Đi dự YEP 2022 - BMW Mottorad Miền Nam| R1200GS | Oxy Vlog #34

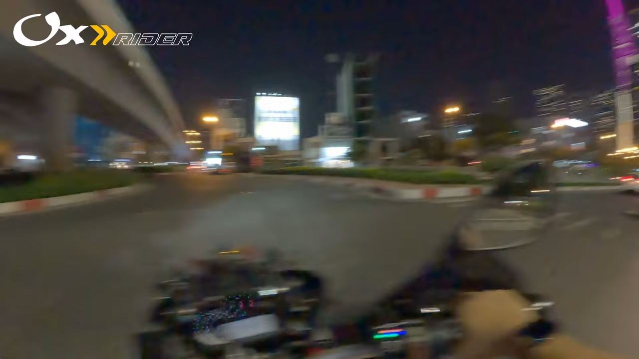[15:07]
Rồi đi đường này để cho nó thiếu sáng ha, quay thử coi thiếu sáng sao ha Khi mình đi thường mấy tu khởi hành mình đi sáng sớm 3 giờ mấy 4 giờ thì nó tối nó cũng cỡ cỡ vậy thôi, có khi tối hơn Tại vì đường người ta tắt mấy cái quán xe người ta tắt nè, người ta tắt đèn người ta chưa có vậy á Nó còn tối hơn thì mình thấy nó cũng không vấn đề gì
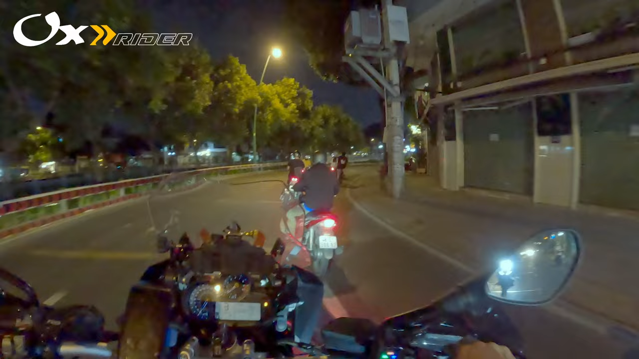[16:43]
Cho nên nó mới kêu là mắc lên Nó cho tầm nhìn rộng nhưng mà như gắn cái này vô thì mình thấy nó Mấy cái reset đó là là mấy cái cài đặt mẫu của cái bảng Bảng Bảng cái máy bình thường là nó nó mất đi Nó chỉ còn có một cái reset tương ứng với mắc lên mod thôi
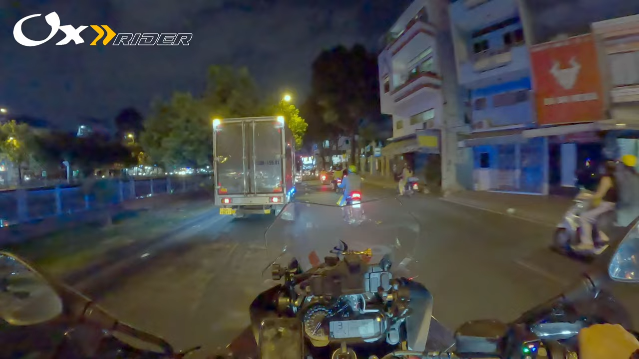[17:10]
Nó chỉnh được hết chỉ là nó khi mà nó hỗ trợ nhiều reset thì mình mình chuyển nhanh giữa các chế độ với nhau thôi Nhưng mà cơ bản là mình vẫn phải thao tác cho nó để đổi reset Cho nên là nếu gắn mắc lên vô mình nó không có cho các cái reset tương ứng thì mình chỉnh trên cái mod của nó thôi Nên cũng không vấn đề gì Đằng nào cũng phải dừng lại để tinh chỉnh lại những cái hông số trên cái reset đó